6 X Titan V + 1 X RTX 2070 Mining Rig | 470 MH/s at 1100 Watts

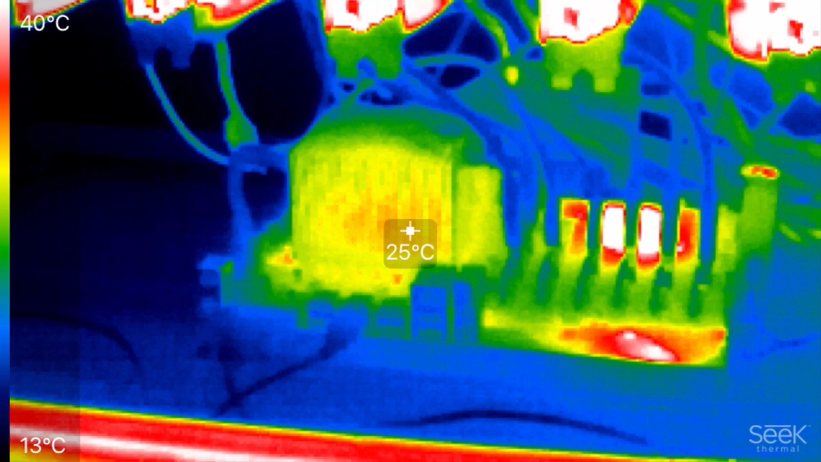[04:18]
On screen: spot 25°C, scale top 40°C, scale bottom 13°C
You can see in this thermal imaging also how low heat is being produced by the CPU.